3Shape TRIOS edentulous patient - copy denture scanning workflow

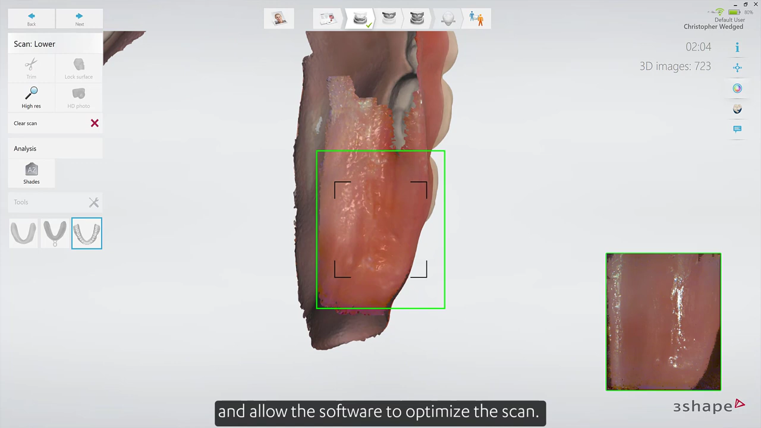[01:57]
And allow the software to optimize the scan. Wait until the spinning wheel has stopped.